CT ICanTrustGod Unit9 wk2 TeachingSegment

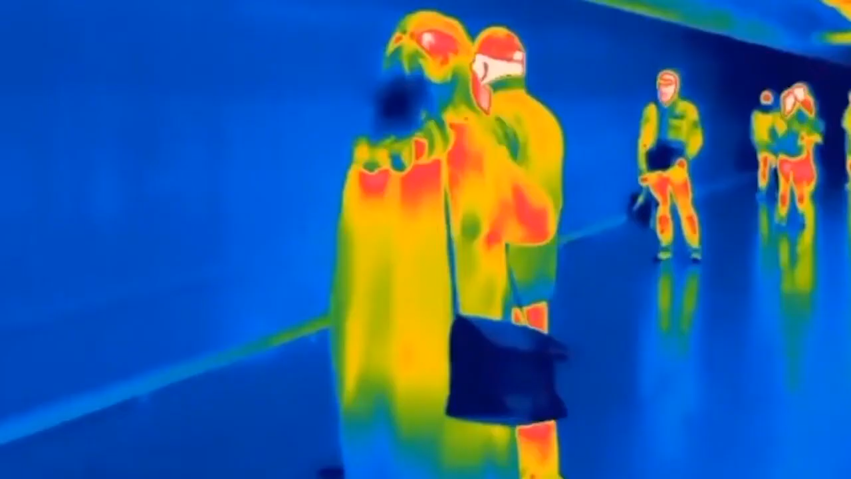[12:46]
goggles that allow us to see the
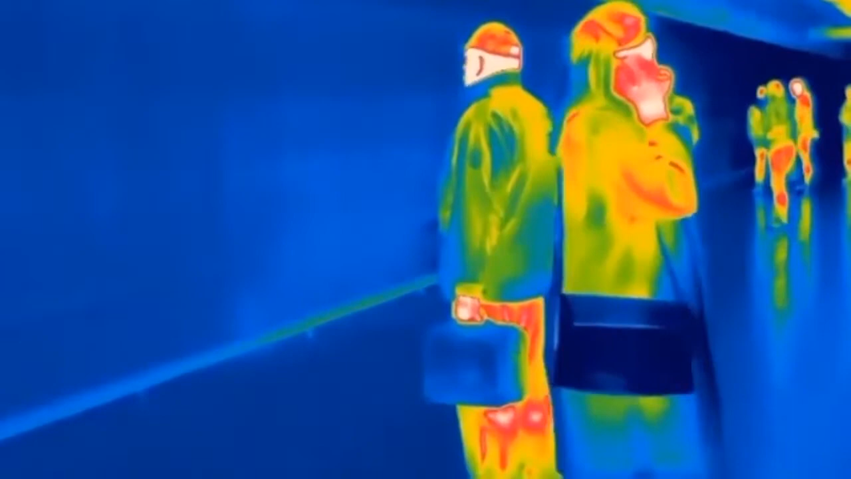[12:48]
heat coming off of something or someone.
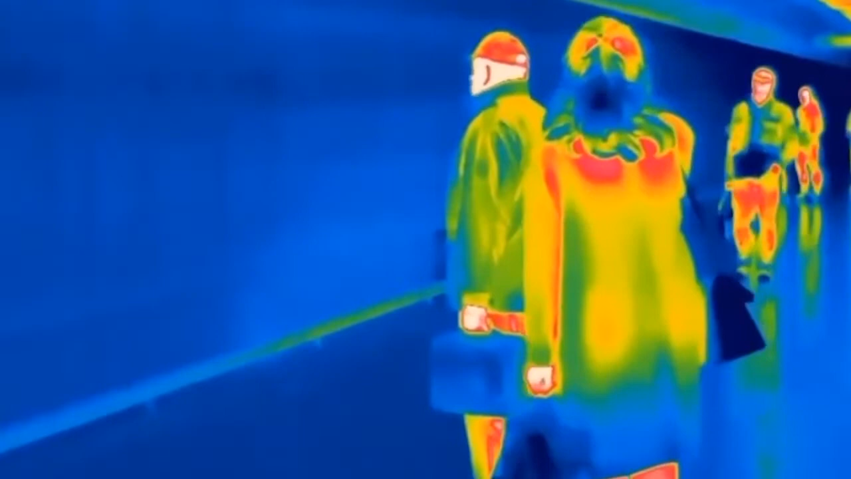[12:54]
It can make you look like you're on fire or glowing these crazy colors. Isn't that awesome?